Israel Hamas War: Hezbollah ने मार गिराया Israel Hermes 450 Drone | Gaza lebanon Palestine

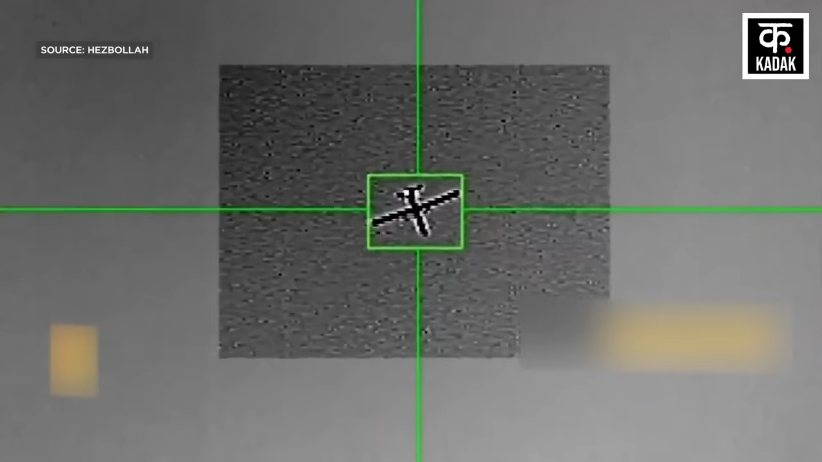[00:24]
हिजबुला ने दक्षणी लेबनान के अल-ाइशिया में इस्राइल के एक ड्रोन को मार गिराने का दावा किया है।
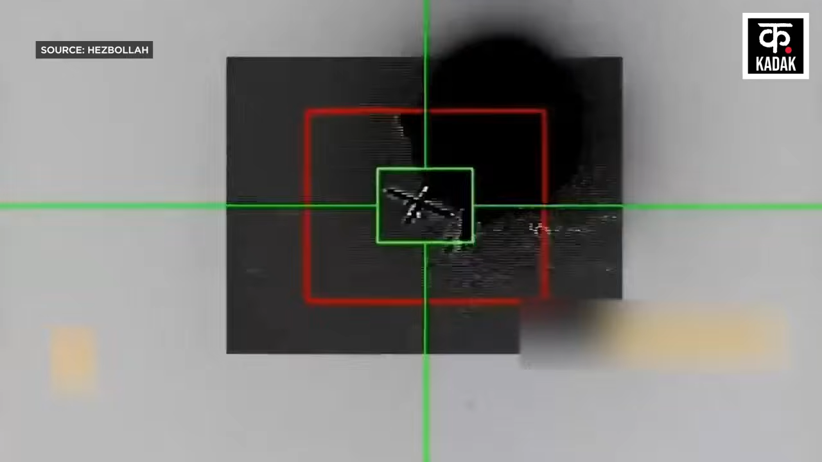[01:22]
वहीं लेबनानी मीडिया हाउस अलमयादीन ने अपनी एक रिपोर्ट में दावा किया
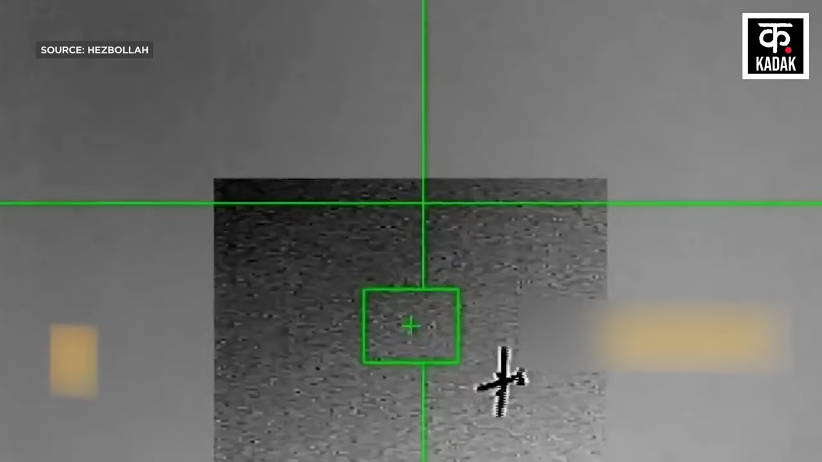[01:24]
है कि हिजबुला ने जिस ड्रोन को मार गिराया है वो